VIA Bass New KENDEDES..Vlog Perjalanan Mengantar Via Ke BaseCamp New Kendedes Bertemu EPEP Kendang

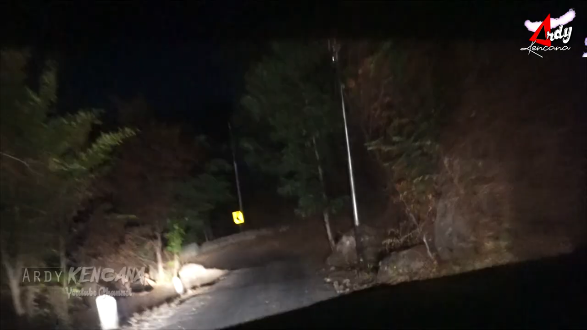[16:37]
Dan kita syuting. Tapi kalau dengan orang yang baik, dia tidak mau menampakkan diri. Nah, guys, di sini, guys, tikungannya begitu tajam, guys. Ini nikung lagi, guys.
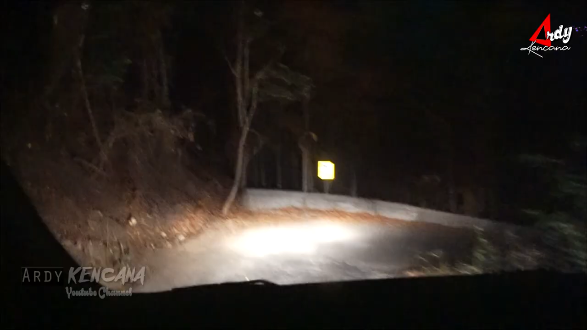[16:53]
Hati-hati, guys. Jadi kita simak. Mungkin kalau ada penampakan apa gitu. Kok dicak dari video ini? Sasa menampakin. Biasanya nyangkut. Nah, biasanya kalau waktu di apa itu namanya di syuting gini biasanya belum menampak, tapi kalau videonya nanti sudah ambil, sudah direkam, mungkin ada penampakan.